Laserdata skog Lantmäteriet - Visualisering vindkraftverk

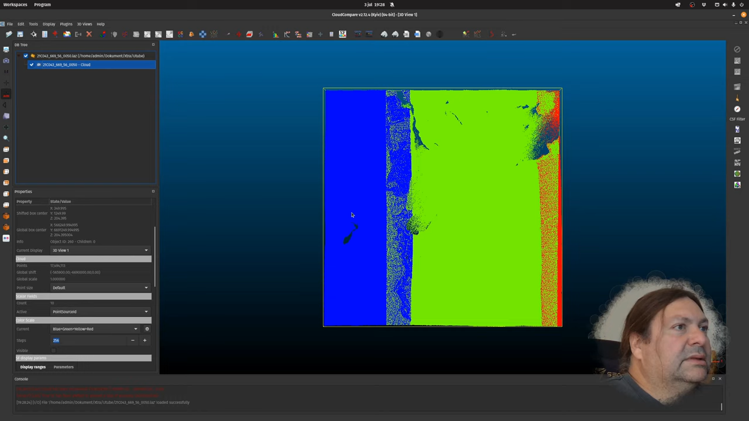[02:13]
Alltså det är när den skannat det med ett flygplan. Det är tre olika skanningar. Men då kan man visa det här som intensity.
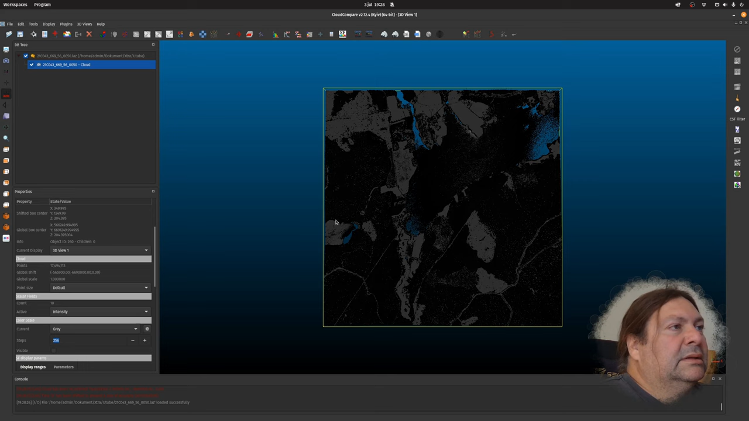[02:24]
Och då är det grayscale. Vi kommer använda oss av något som heter classification.
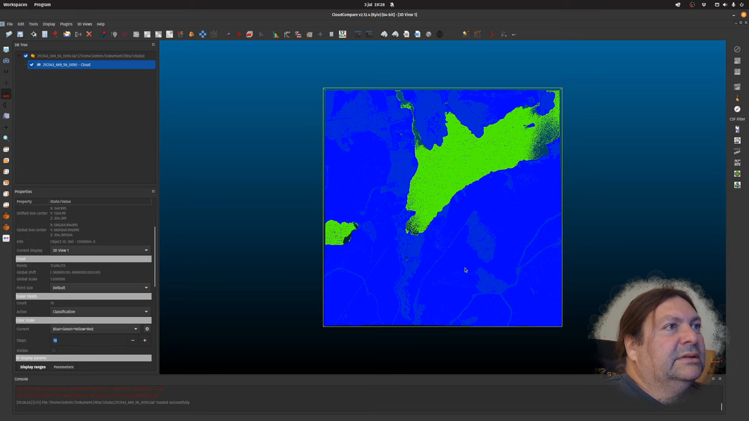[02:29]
Och den delar upp mark, växtlighet och sen så även broar och vatten.
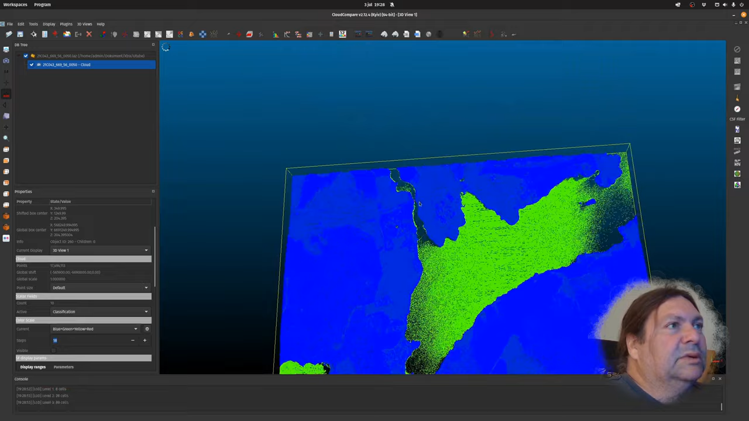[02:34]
Det här röda är en bro då, som ni ser.
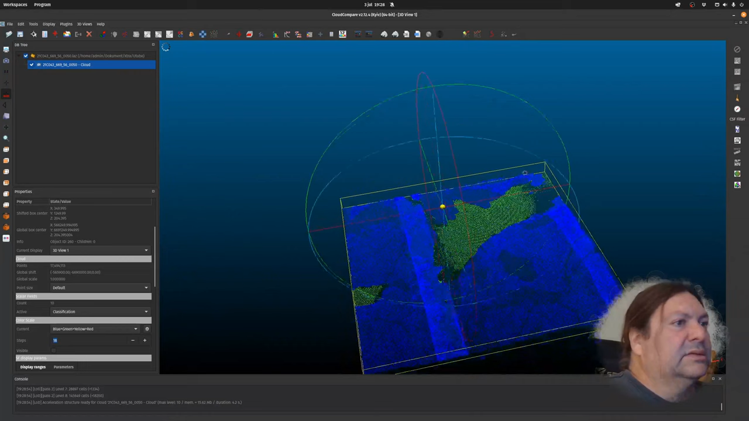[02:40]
Och sen så ska vi ska separera de här tre delarna. Så att då gör jag, tar den. Jag ska bara kolla på en fusklapp här.
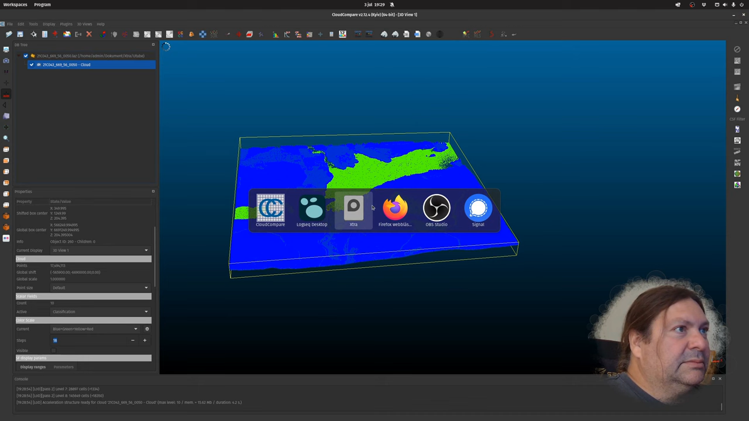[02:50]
Subsampling 2. Där.
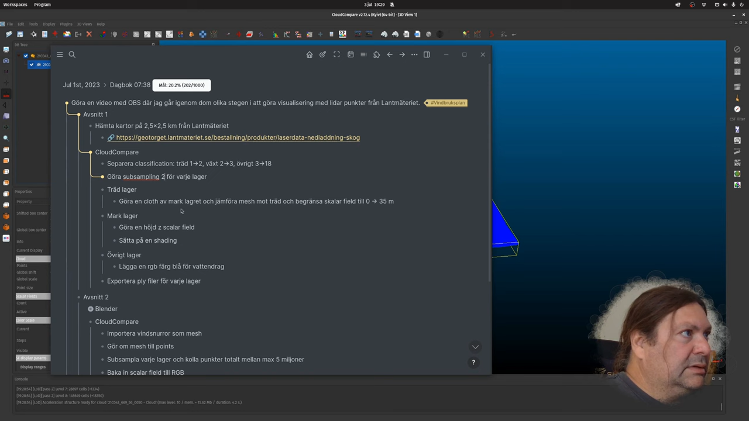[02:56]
Okej, okay, men då börjar vi med en subsampling, tycker jag. Behöver inte ha så mycket detaljer.
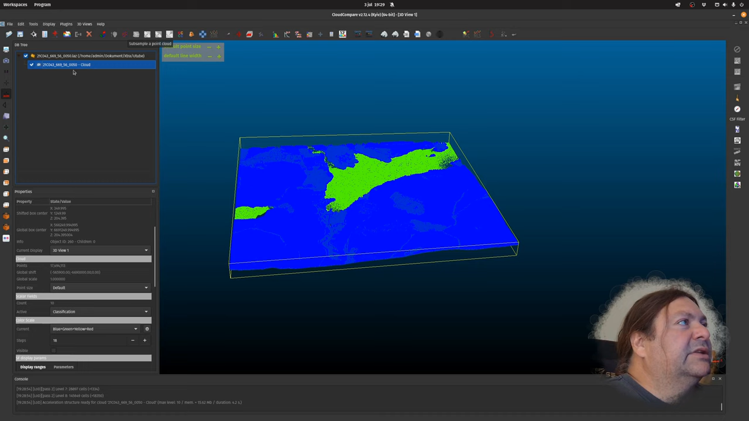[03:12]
Annars ska man göra en separation innan. Men vi gör en subsampling innan då. Och då är det 2.
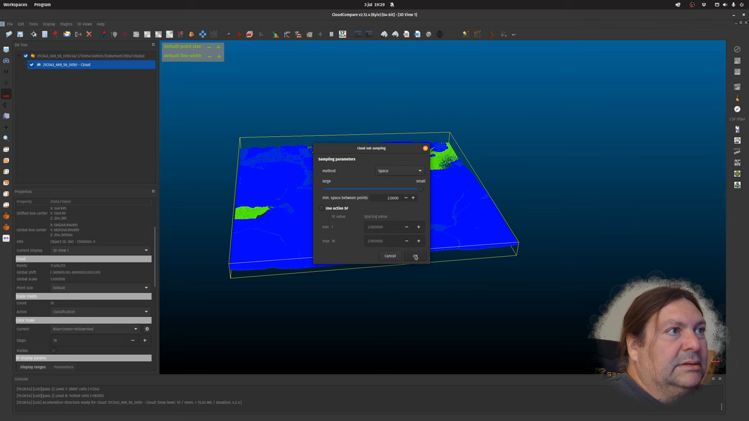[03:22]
Så, och om vi tittar på point source så. Just det. När vi ska välja den här classification.
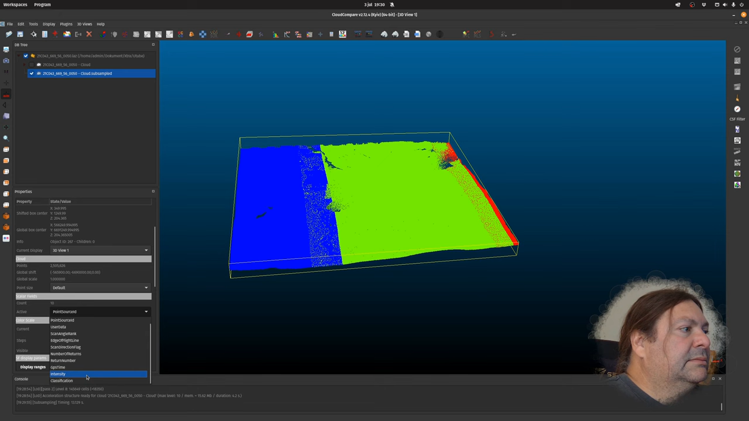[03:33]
Ja, då ser vi att vi har hur många punkter nu?
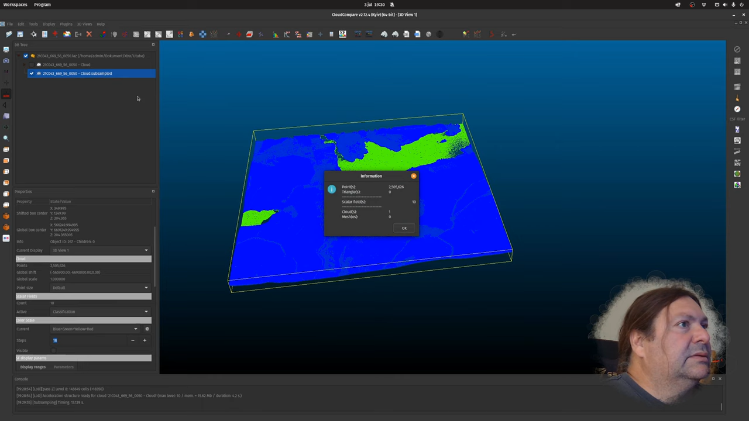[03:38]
2,5 miljoner. Mm. Ja, jag tror jag gör på ett annat sätt. Vi gör om det här. Då har vi den här. Och sen ska vi dela upp
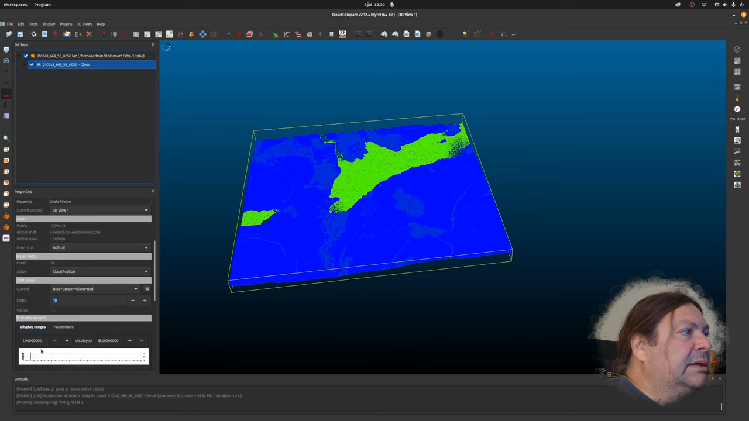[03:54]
i olika klasser då. 1-2 är växtlighet. Jag trycker man på den här, filter på bara välj 1-2, export.
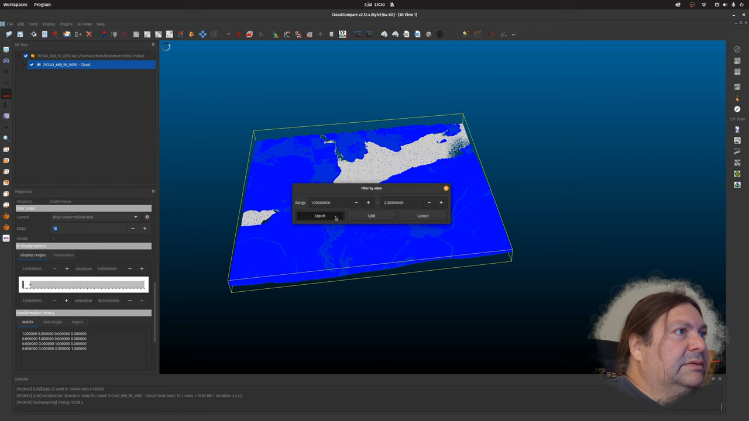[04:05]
Och då kan vi kalla det här för växt.
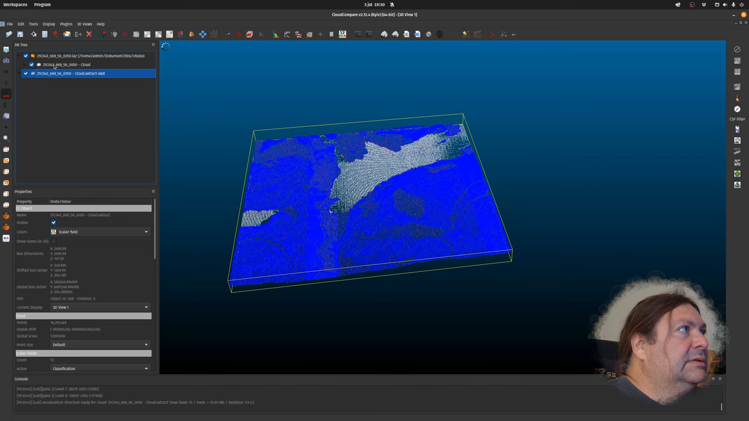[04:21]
Så väljer vi den här.
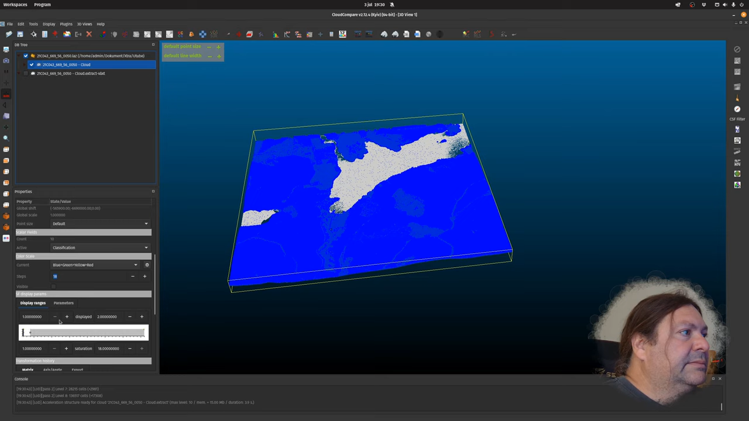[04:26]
Och då tar vi från 2-3, då är det marken.
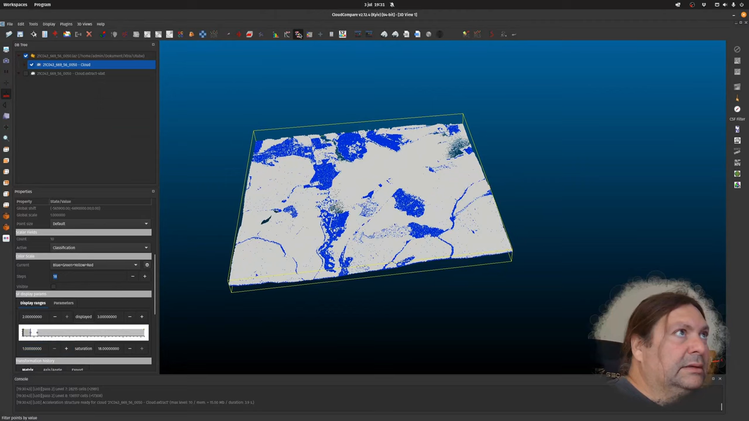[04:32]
Och så tar vi 3. Det står 18 här, men vi kan ta 18. Och sen samma sak här.
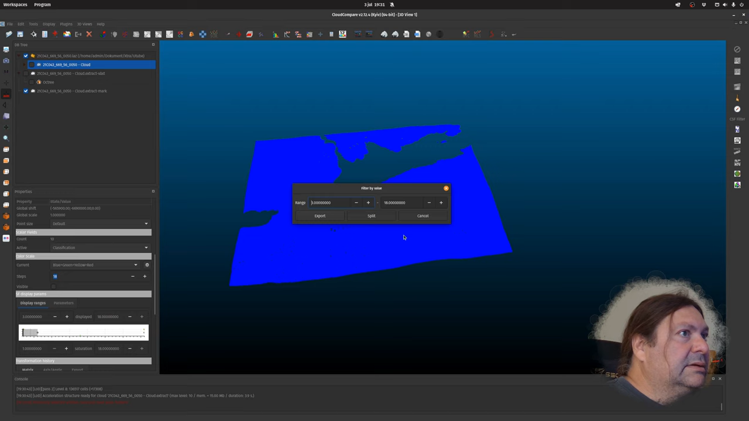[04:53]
Export. Så då har vi tre olika saker här. Här är vattnet.
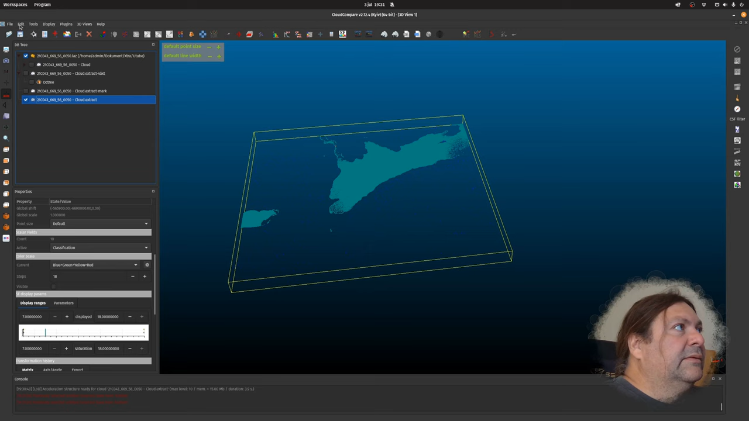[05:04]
Vi kan sätta på en RGB här. Bara en färg.
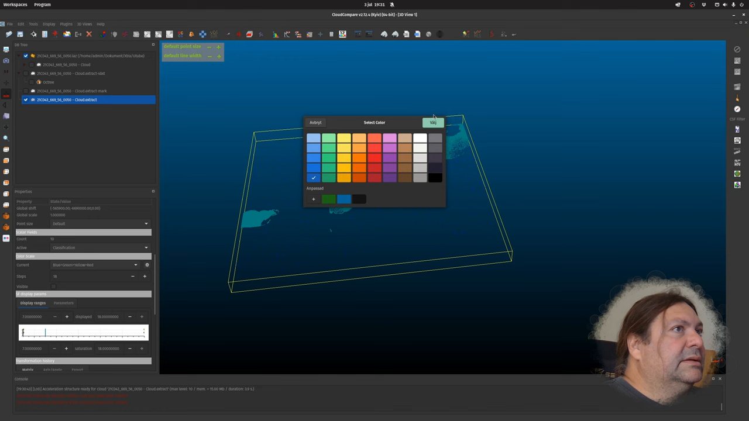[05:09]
Så har en enkel färg. Och sen har vi marken här.
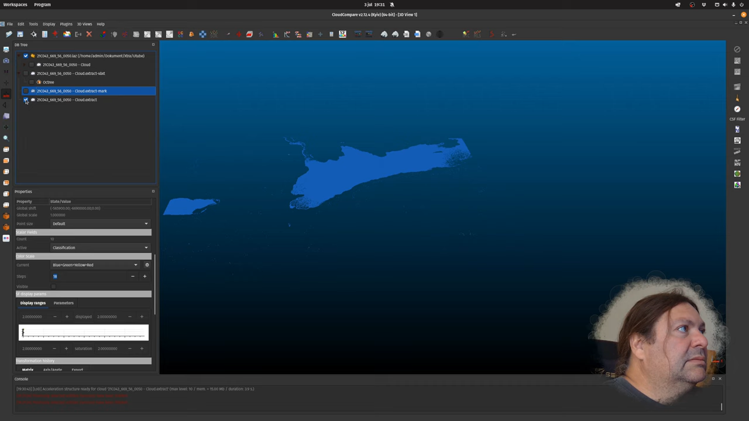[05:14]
Som ser ut så här. Och här ska vi göra någonting som heter. Vi ska få en höjd gradient. Så då gör vi scalar field. Export coordinate. Då är det Z som är höjden då.
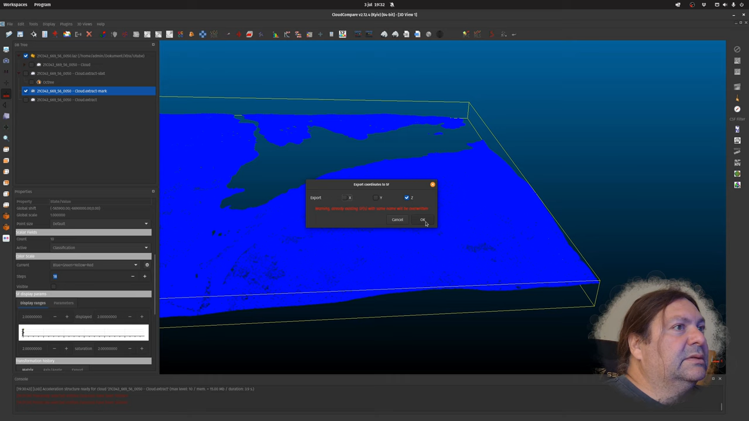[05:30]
Då får vi det här. Och då ser vi det 130 till 261 meter. De här högsta punkterna. Ja, då har vi de två klara. Och sen har vi växtligheten. Och här ska jag använda marken för att jämföra höjden av marken gentemot trädens höjd. Så då ska jag skapa någonting som heter en typ av close simulation filter.
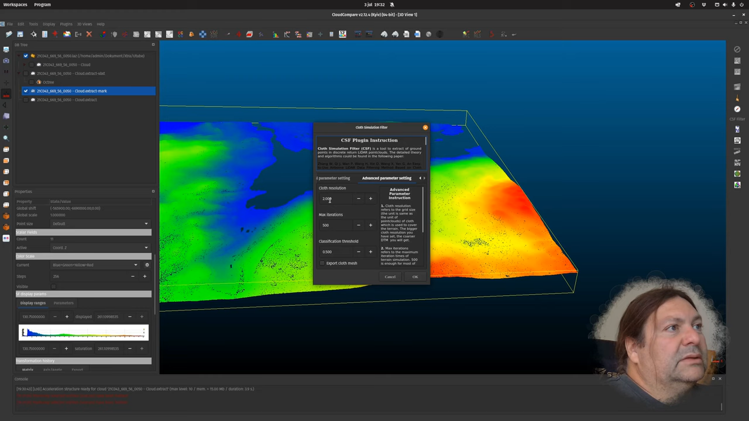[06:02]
Och sen så där är det 2 meter resolution export cloud mesh. Ja, nu jobbar för fullt. Så. Och om vi döljer att ta bort de här punkterna då.
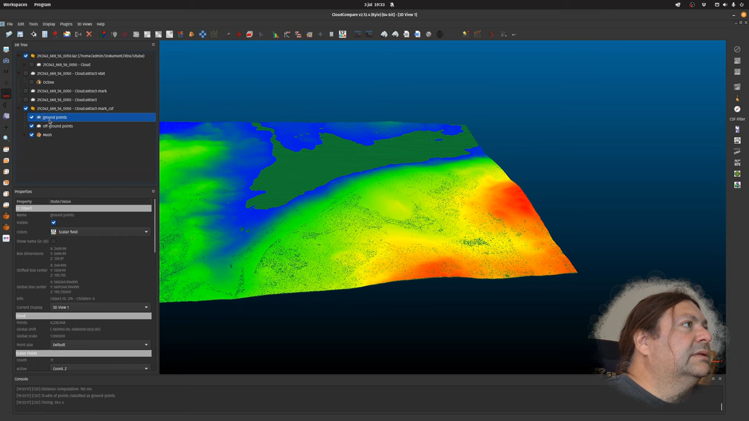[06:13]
Här är själva meshen. Jag kan ta bort det här. Och om man jämför meshen med
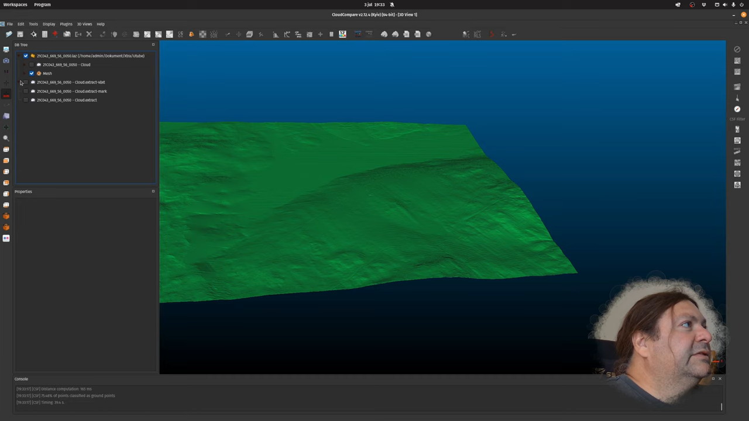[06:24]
det här är liksom en yta.
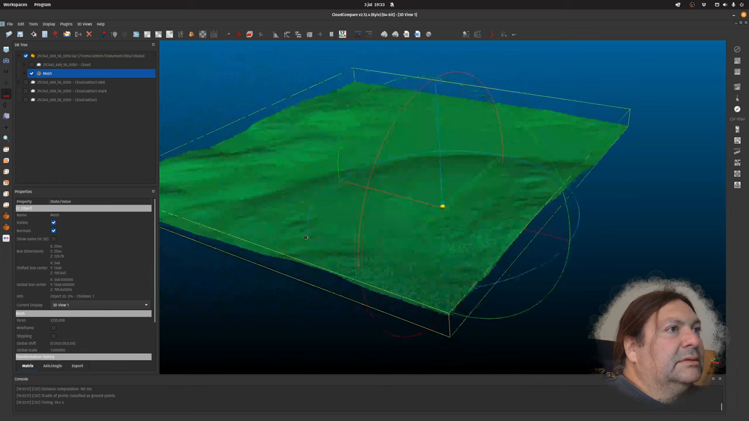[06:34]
Nu ska vi jämföra meshen med växtligheten.
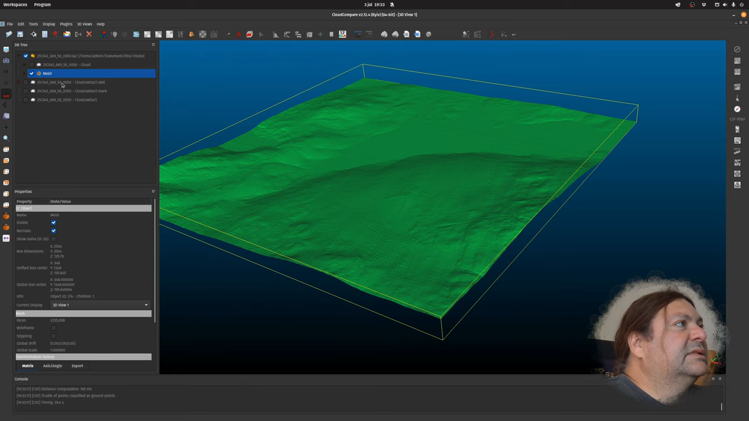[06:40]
Då väljer vi de här två och klickar här compute cloud to mesh distance.
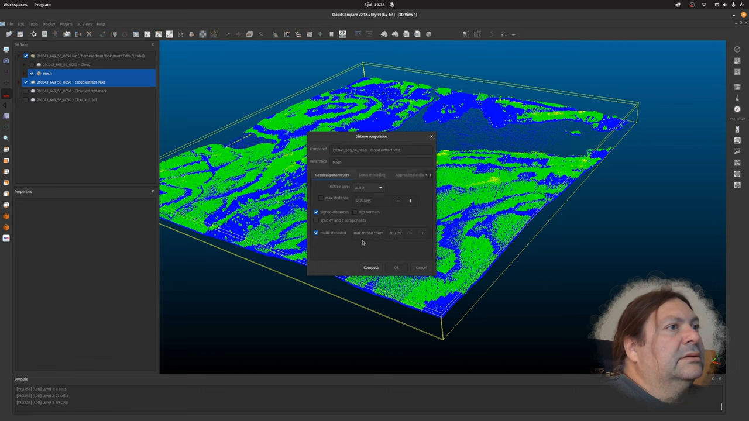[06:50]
Ja, här är hur många processorer den använder. Man gör så här. Så nu är den klar och om du tittar på cloud, vi kan dölja meshen här, då är det här, ska jag kolla för